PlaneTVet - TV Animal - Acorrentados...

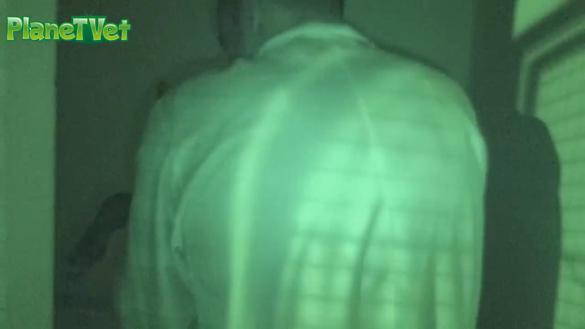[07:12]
A gente tá arrumando aqui, vocês podem ver que a gente colocou um colchonete.
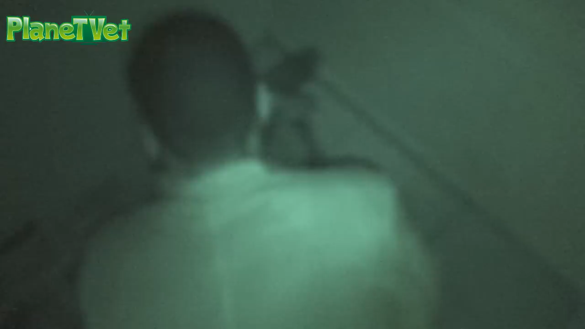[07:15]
O negócio aqui não é fraco não. Colocamos um colchonete e eu tô colocando jornal.
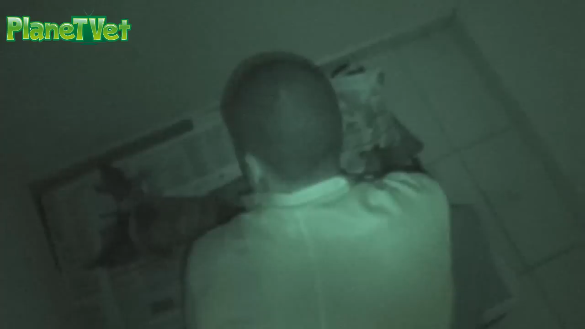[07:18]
Por quê? Porque ele já está voltando da anestesia.
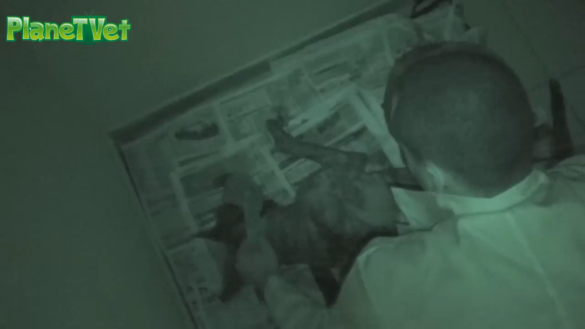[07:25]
É um animal forte, tá tudo bem. Só que o jornal ele é isolante térmico, né?
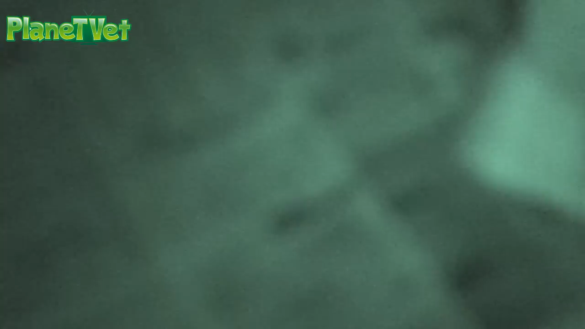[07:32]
Então vai ajudar dentro dessa casinha a manter ele bem aquecidinho.